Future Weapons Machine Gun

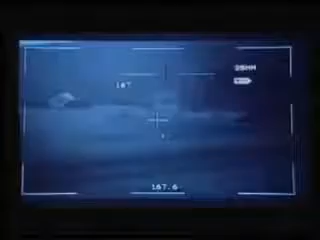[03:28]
It then programs the airburst round to detonate at a certain distance from the target.